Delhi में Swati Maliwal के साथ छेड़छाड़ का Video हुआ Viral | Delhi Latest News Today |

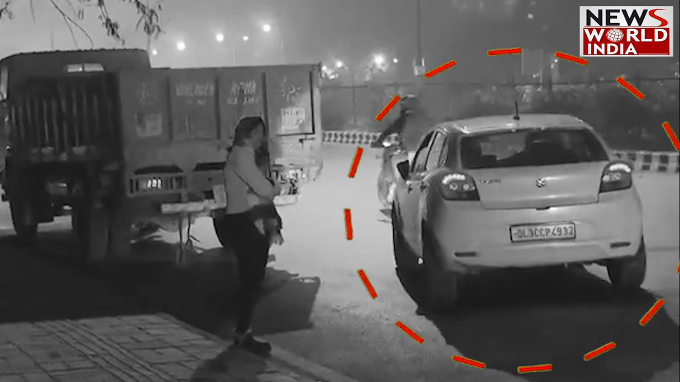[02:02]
महिला ने उसे फटकार लगाई वो ड्राइवर साइट की खिड़की से पास पहुंची तो कार चालक ने तेजी से खिड़की का शीशा चड़ा लिया महिला